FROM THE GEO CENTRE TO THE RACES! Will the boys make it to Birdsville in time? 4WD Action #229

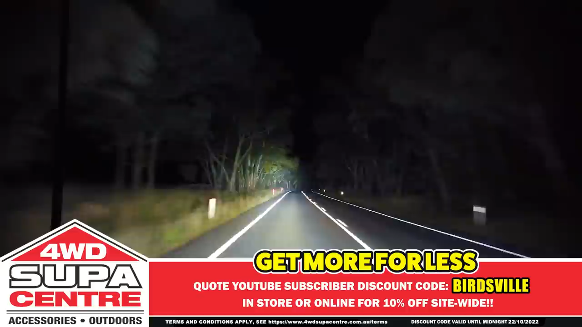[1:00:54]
And of course, you get all the features and quality you'd expect from Adventure King's driving lights, like polycarbonate lenses,